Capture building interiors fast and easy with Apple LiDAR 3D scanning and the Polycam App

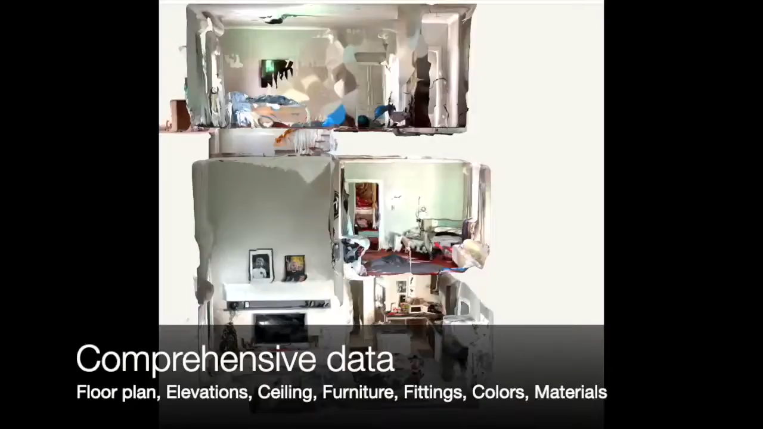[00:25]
furniture, fittings, elevations, colors, materials and,
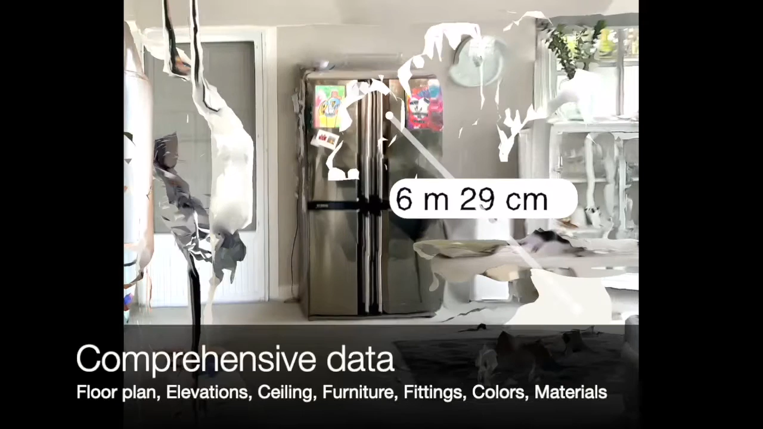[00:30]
perhaps what's most impressive, accurate measurements of not only the floor plan but also the height of windows, doors and other data that is typically missing from or spread across multiple 2D plans.
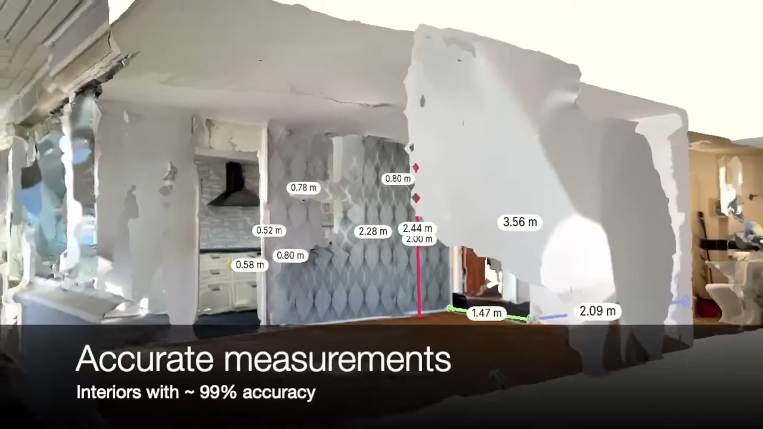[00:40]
The 3D models can be uploaded and shared easily online.